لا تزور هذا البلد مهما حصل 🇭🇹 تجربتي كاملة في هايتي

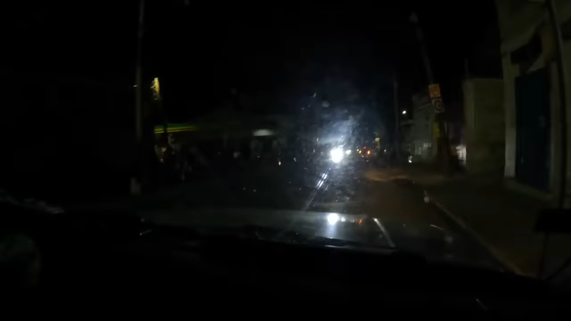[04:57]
المدينة ما فيها ولا ضوء برا، فبالتالي بتحس حالك ماشي في مدينة فعلا مظلمة، مدينة الموتى هيك.